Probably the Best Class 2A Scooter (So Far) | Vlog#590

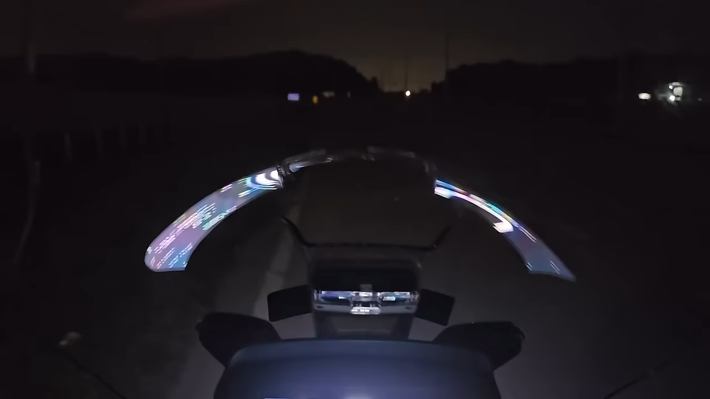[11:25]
Okay guys, so let's test out the lights. Currently the engine is turned off.
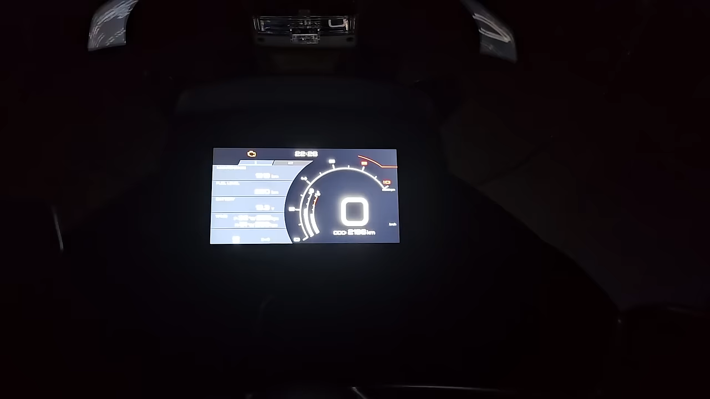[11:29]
Okay, so when I turn on the engine, the daytime running lights turn on. Okay, so this is still with the night mode off. Turning on the night mode now.
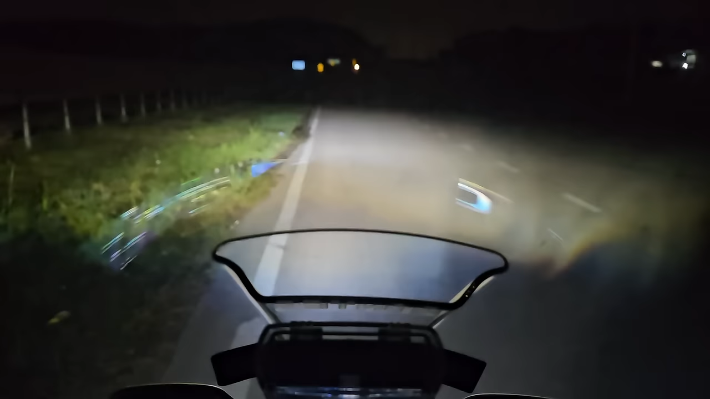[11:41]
Woo. And this is the high beam. Wow, and look at that. You can see that the signboard in front of me is reflected back. And yeah, that's Malaysia roads for you lah.